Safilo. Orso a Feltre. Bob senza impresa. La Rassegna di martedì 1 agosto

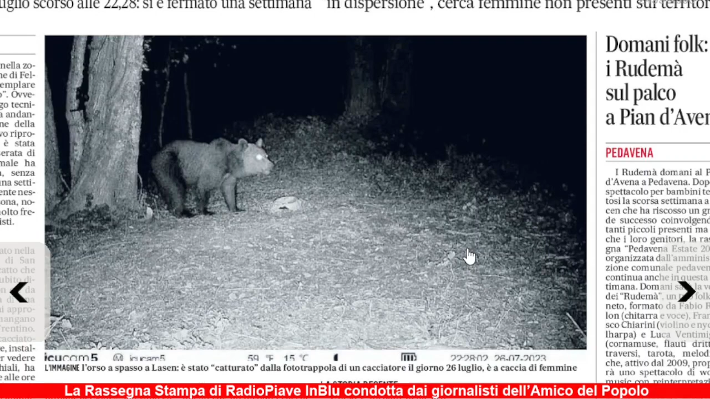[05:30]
era una fototrappola che doveva servire a catturare i cinghiali di passaggio. Invece chi ha catturato? Ha catturato un orso. E non è successo una volta, è successo più di una volta. C'è un orso, forse c'era un orso, che girava dalle parti di La Zen, Feltre.